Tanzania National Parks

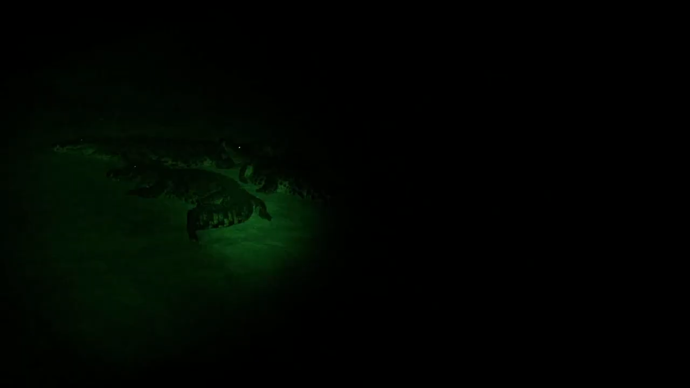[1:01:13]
What do they do at night?
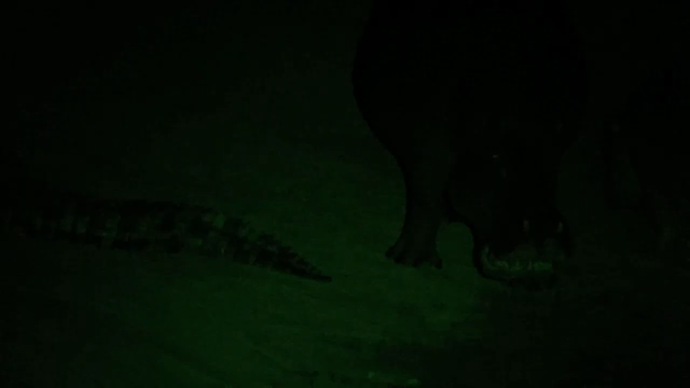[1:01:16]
Do hippos and crocodiles fight with each other? Where do the animals sleep?